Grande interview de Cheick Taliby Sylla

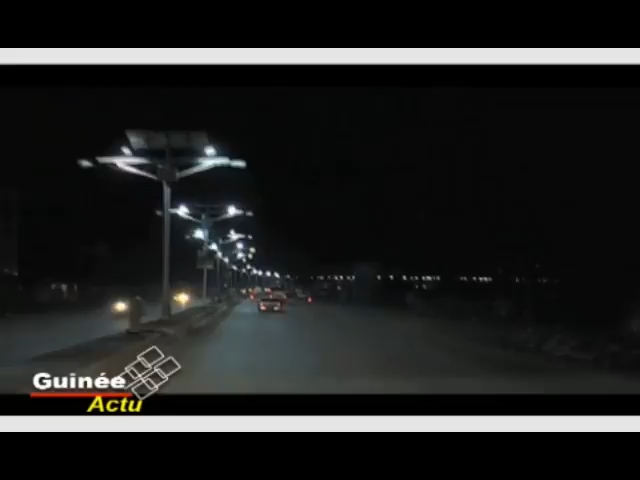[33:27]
Les principales artères de la capitale et des villes et villages de l'intérieur du pays sont donc éclairées par 30 000 panneaux solaires.
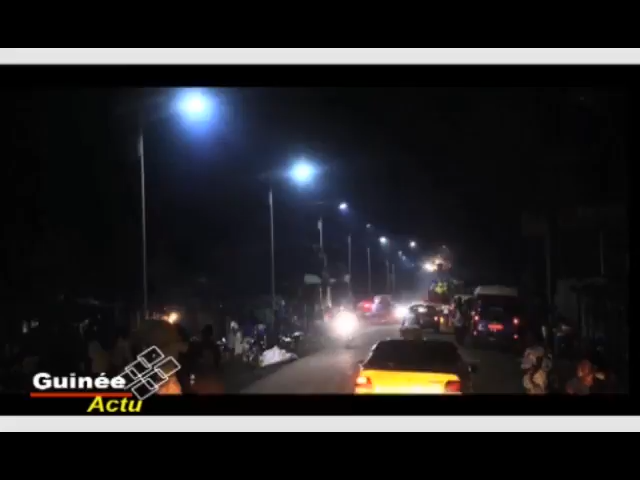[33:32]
Le système fonctionne de 19h à 6h du matin, soit 12 heures d'autonomie.